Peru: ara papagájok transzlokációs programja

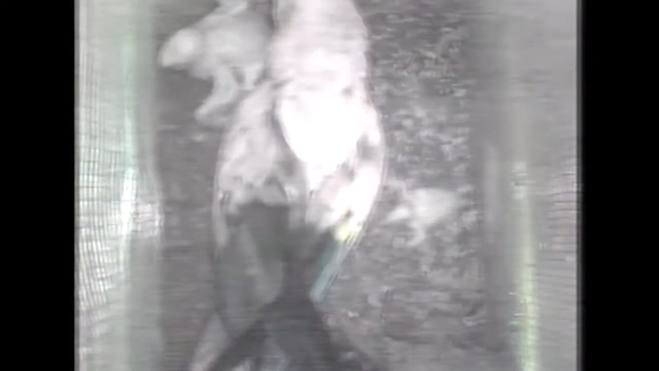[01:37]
Half of the second chicks are brooded and carefully fed, just like their older siblings. But the rest of these second chicks are fed only